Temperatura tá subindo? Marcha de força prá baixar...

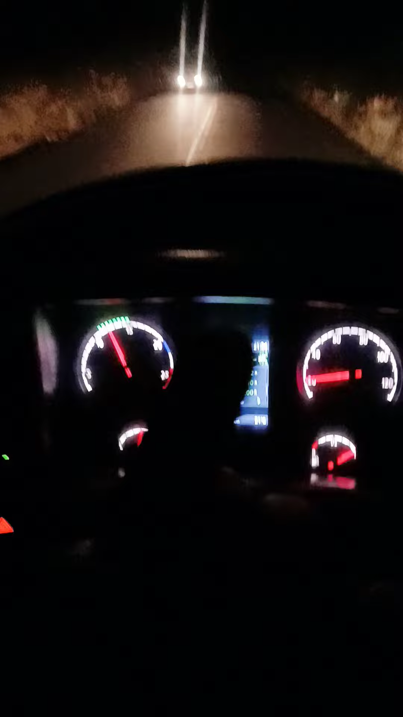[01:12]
ele tá se deslocando pra cima um pouquinho Então eu vou botar agora aqui uma quarta simples, como é que eu faço isso?